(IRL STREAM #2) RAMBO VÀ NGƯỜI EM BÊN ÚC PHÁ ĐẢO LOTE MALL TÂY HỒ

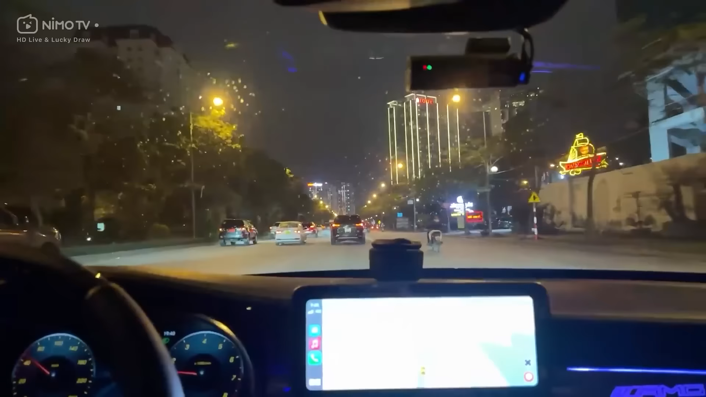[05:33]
Ở trên hình như nó là chung cư hay là nó khách sạn vậy? Khách sạn. Khách sạn nó rẻ lắm. Mỗi ngày mới con có mấy phòng à? Chiều mấy đêm rồi. Chắc nó mới mở nó rẻ. Từ từ từ từ qua qua cái đoạn này nhìn còn hát hơn. Quay quay chéo chéo qua đây nè Bu.